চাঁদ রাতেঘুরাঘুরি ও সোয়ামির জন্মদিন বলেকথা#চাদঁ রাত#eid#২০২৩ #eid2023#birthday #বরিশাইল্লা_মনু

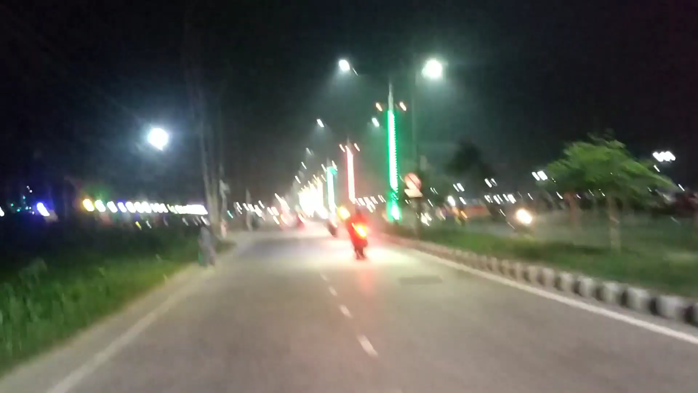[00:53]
যে এই না সুন্দর রাস্তা, এই রাস্তা যদি মানুষে ভিডিও না করে হেলে কেমনে হয় না?
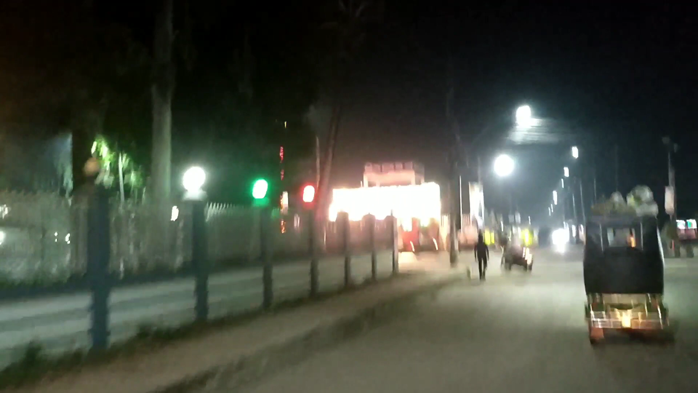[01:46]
সেই রাস্তার মাথায় এসে যে ব্রাহ্মমান রেস্টুরেন্ট।